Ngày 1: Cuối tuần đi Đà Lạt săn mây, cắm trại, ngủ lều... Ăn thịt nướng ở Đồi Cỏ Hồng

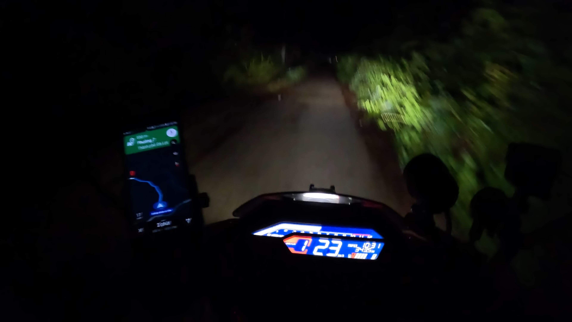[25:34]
Hãy subscribe cho kênh Ghiền Mì Gõ Để không bỏ lỡ những video hấp dẫn Một con đường xi măng khá là sân xuôi